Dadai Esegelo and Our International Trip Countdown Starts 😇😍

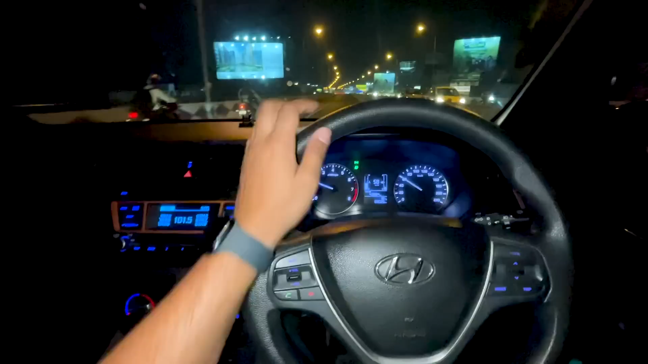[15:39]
এখন অলমোস্ট 8টা, আমরা এই বাগুয়াড়ি ফ্লাইওভার ক্রস করছি আর গাড়িতে ফিউলও কম আছে, রিফিলও করতে হবে। অর্পি আর পূজা গেছে ভিতরে আর আমি এখানে ওয়েট করছি।